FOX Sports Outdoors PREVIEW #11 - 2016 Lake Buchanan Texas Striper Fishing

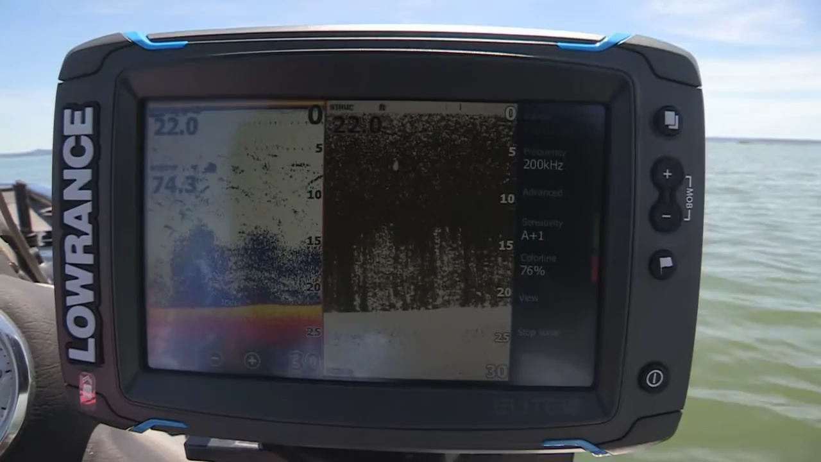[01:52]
But you can see some of those are willows and some salt cedars and just some scrub brush, some of it growing up as high as 15 or 20 feet off the bottom. And the shad are going into that brush. The shad are taking refuge in all that freshly grown-up, newly flooded brush. And the stripers and, I guess, largemouths and catfish and crappie and everything else are hanging around that brush just picking the shad off.